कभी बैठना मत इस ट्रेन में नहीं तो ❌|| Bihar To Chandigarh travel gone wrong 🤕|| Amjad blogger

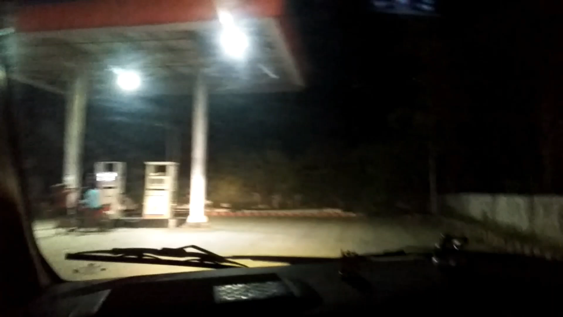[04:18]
तो फाइनली हम आ चुके हैं पेट्रोल पंप के पास में,